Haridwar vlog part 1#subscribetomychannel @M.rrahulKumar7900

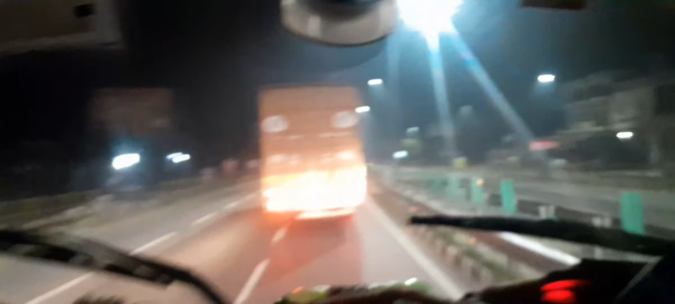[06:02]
यह देगरे कोहरा, कोहरा वे शिद्धो पड़दो यह देगरे, यह ऐसे दिगनार होगा आगी वामने